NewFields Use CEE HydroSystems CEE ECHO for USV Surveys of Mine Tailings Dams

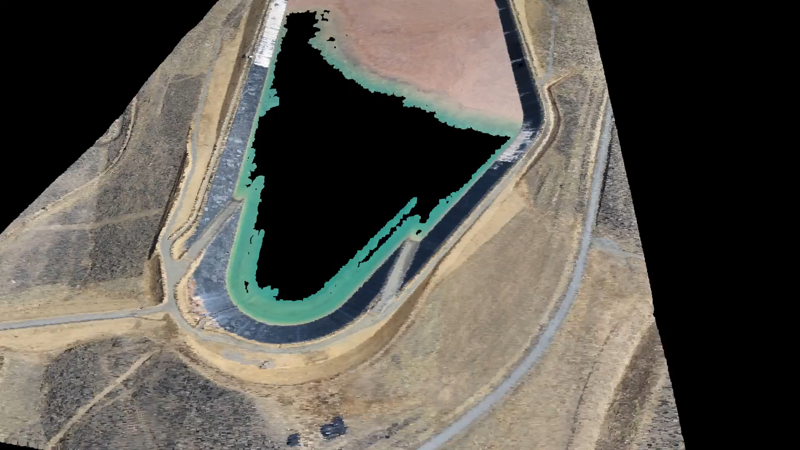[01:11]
and bare-earth contour maps can be created and used to enhance on-site ground inspections.
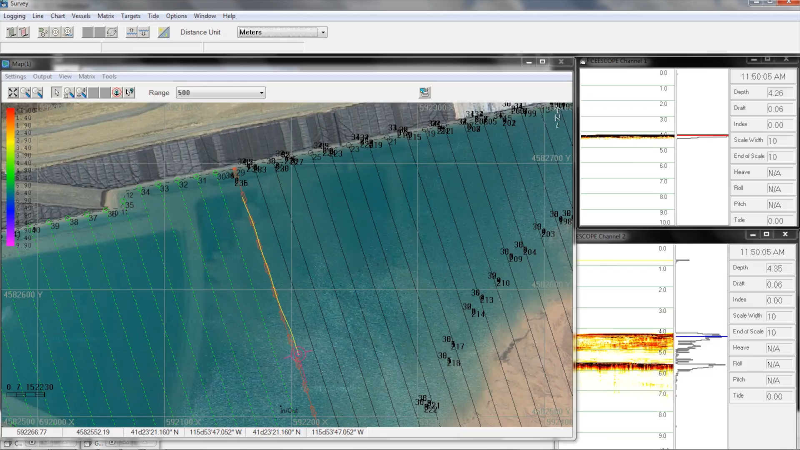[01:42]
Workflow includes industry-standard software for post-processing and established QA-QC procedures to assess survey performance
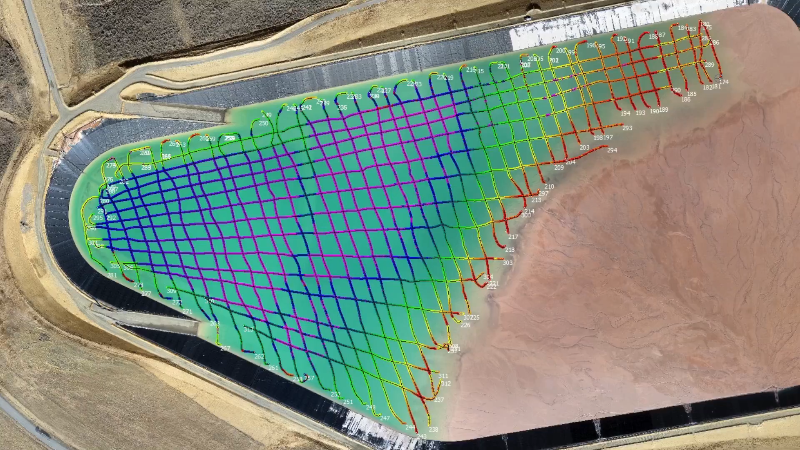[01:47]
and develop accurate surface and water models and maps that can be used for volumetrics,